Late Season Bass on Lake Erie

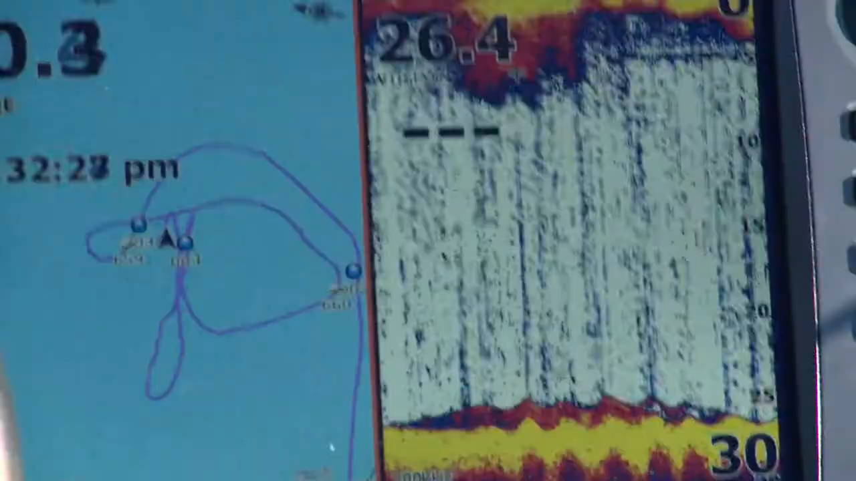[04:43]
You're lost if you don't have it. Especially on big water like Lake Erie. Absolutely. Yeah. Let's see. Oh, there's a fish on bottom.
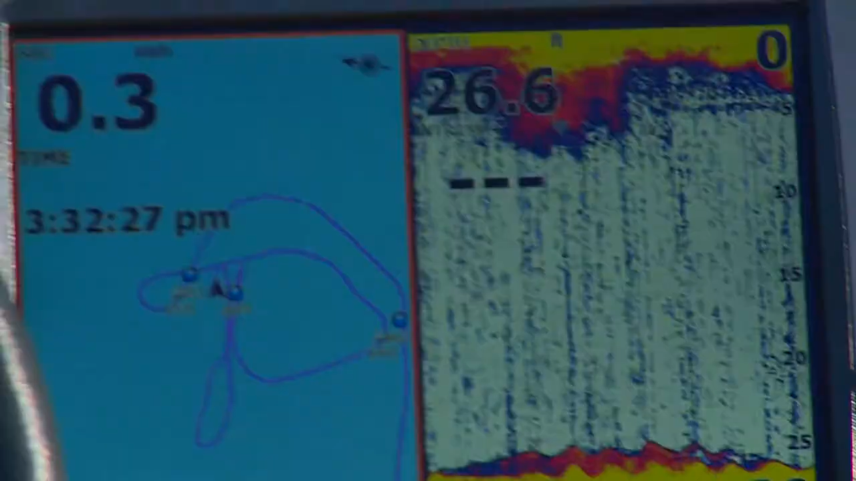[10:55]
I looked on that graph, and it just dropped into like 26,
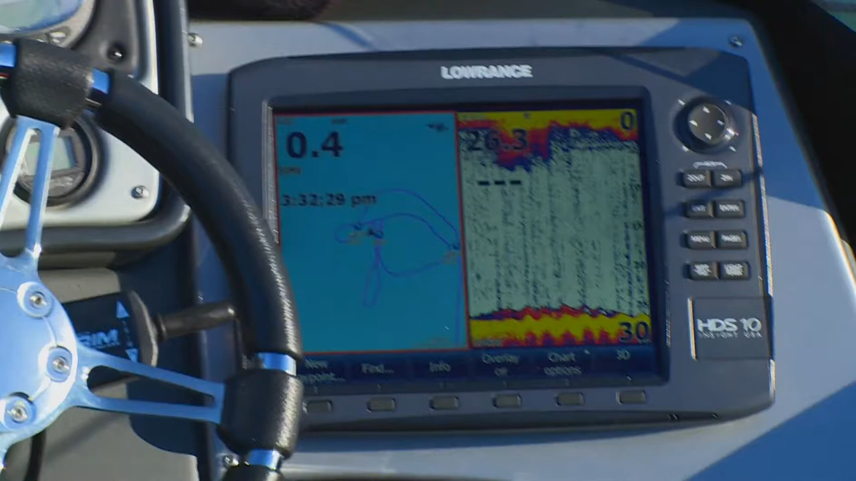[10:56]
27 feet of water. And bang. And there's a lot of fish down there.
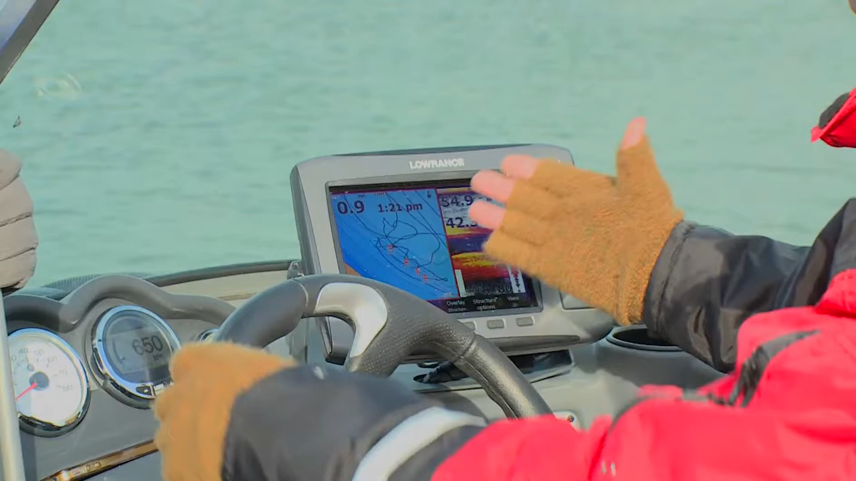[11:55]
On the right side, we've got like, you know, 50, 60, 100 feet of water. And on the left side of those waypoints is a shelf.
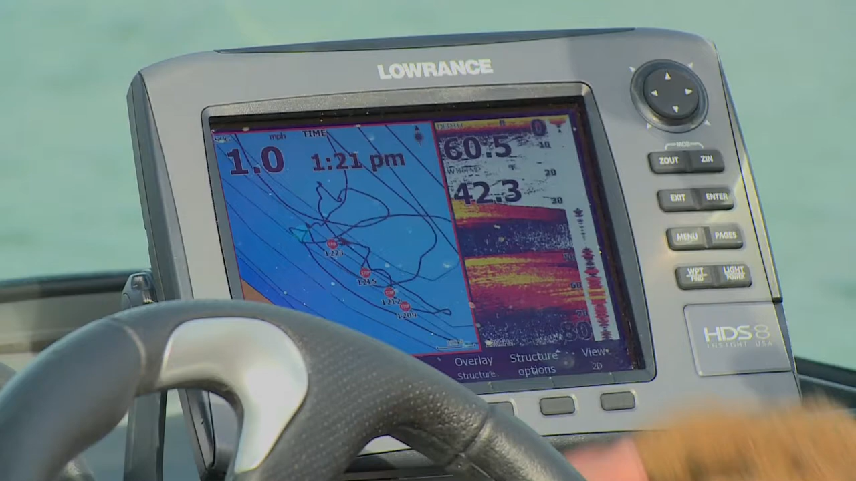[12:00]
And I've marked the drop-off. So now, when we start making drifts, I know how close I can get to that drop-off without going over the drop-off. Right? And wasting time. Right?
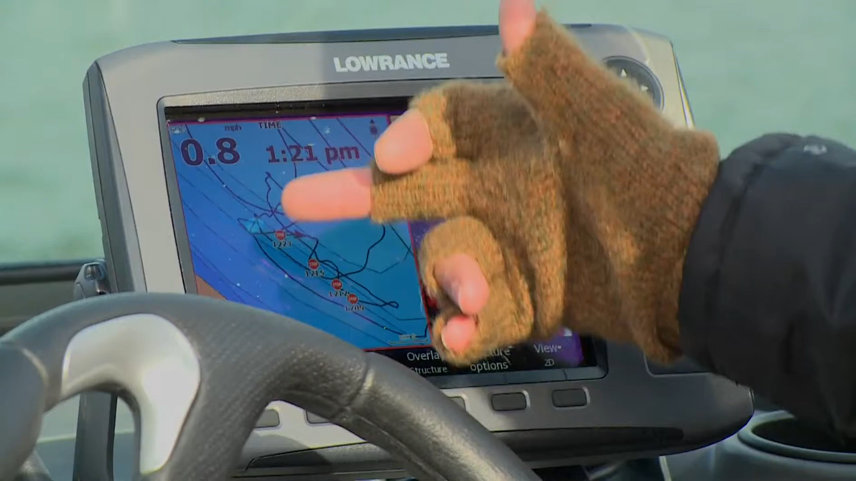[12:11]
On screen: speed 0.8 mph
And then as you're fishing it and you're catching fish, then you're going to mark those spots. They could be gravel bars or rock or something that's going to hold fish.
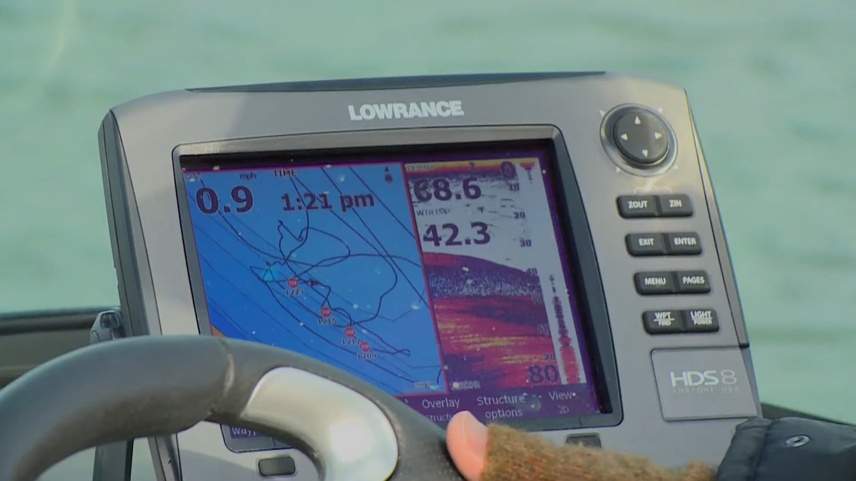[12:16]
On screen: speed 0.9 mph
And it just gives you a really good reference point.
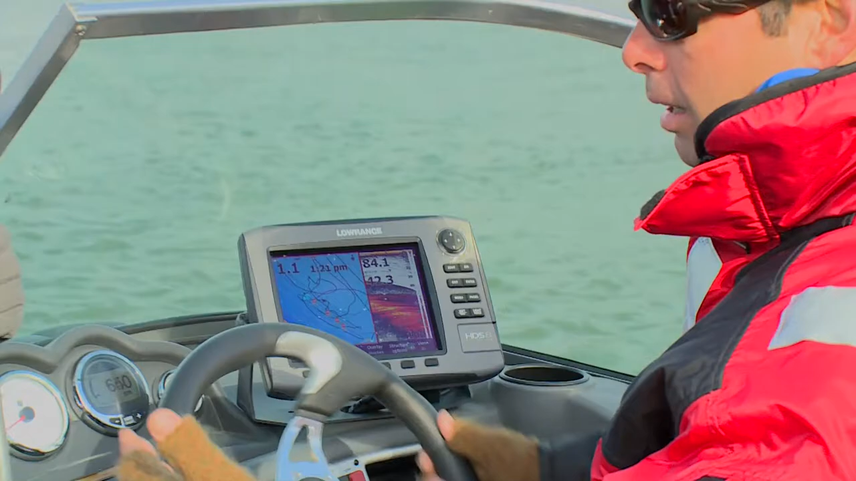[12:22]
And it makes life a lot easier and fishing more efficient. So on the river here, you're basically just plotting out your drift so that you don't get on the outside, which is really deep on this particular area.